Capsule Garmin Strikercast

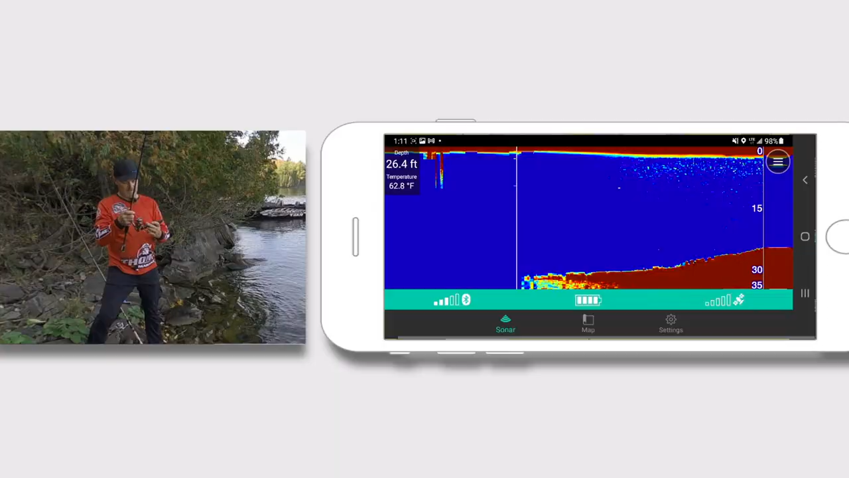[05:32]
On screen: depth 26.4 ft, water 62.8°F
Puis honnêtement, je ne suis pas le type le plus technologique. J'ai fait fonctionner ça facilement tout de suite. C'est vraiment simple d'utilisation.